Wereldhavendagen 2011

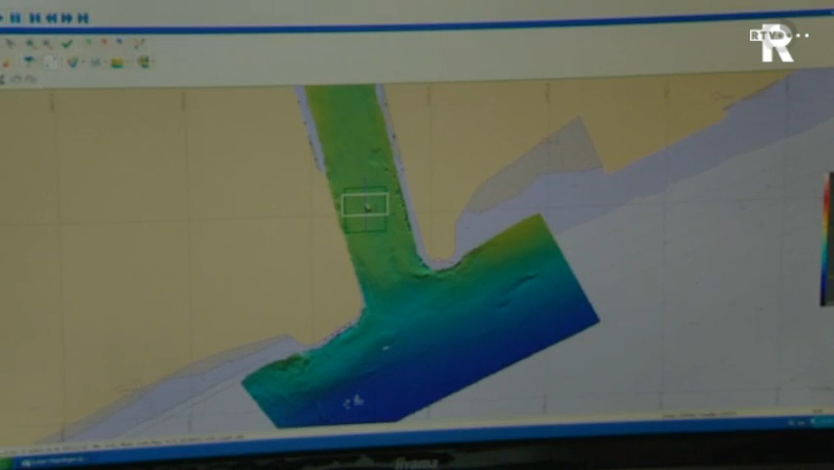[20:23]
We zien dan in een bovenaanzicht zien we hier iets liggen op de bodem waarvan normaal gesproken niet zouden weten misschien wat het is.
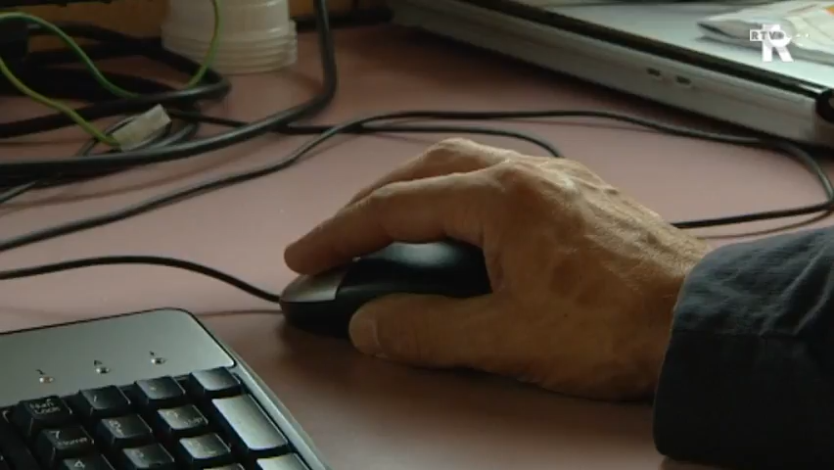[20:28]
In zo'n geval kunnen we inzoomen op zo'n wrak en dan zie je meteen in 3D wat er op de bodem ligt.
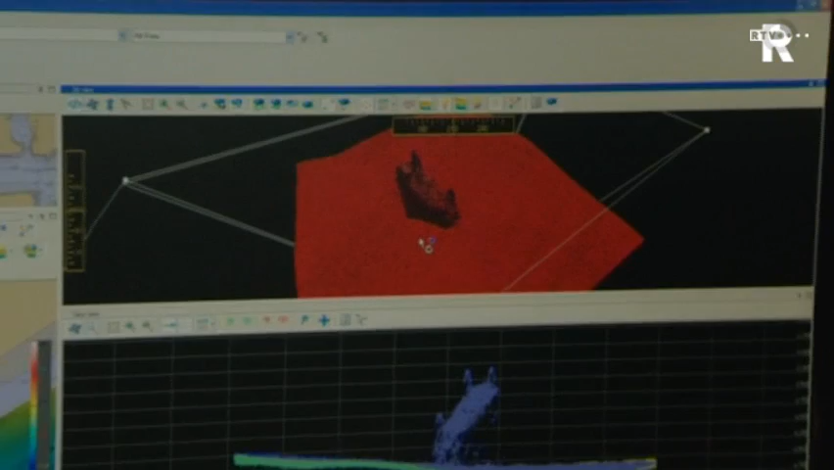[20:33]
In dit geval een auto op zijn kop, een bandje steken in de lucht. Hoe weet deze boot dat die auto daar ligt? Ja, dat is een goeie.
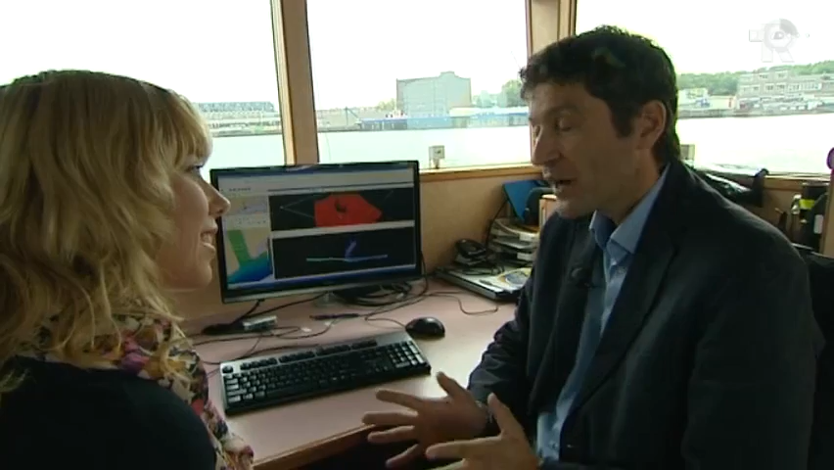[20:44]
We krijgen informatie van een melding van nou, de kade van Vlaardingen is een auto te water geraakt. Oké, dan weet je al iets natuurlijk. Vervolgens gaan wij baantjes varen vanaf de wal steeds verder naar buiten toe.
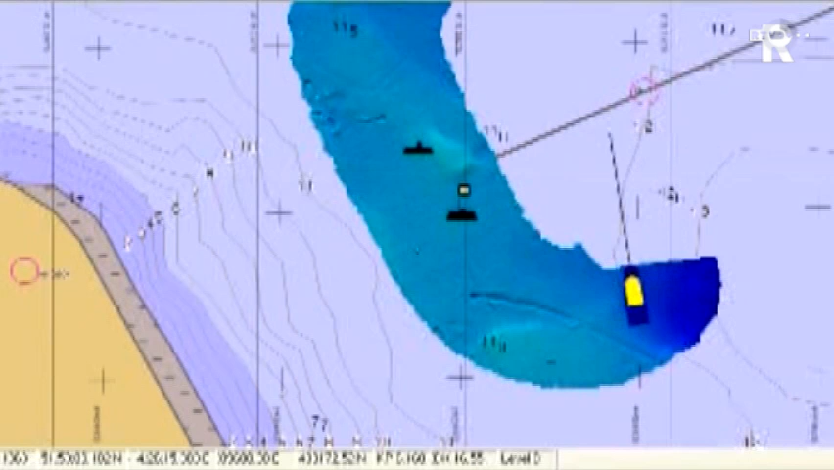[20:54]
En omdat dit echoloot een openingshoek heeft van 120 graden, kunnen we dus onder een hele brede hoek de bodem scannen. Dus je begint vanaf de kade, de plek waar je de melding hebt, en vanaf daar ga je steeds verder naar buiten werken.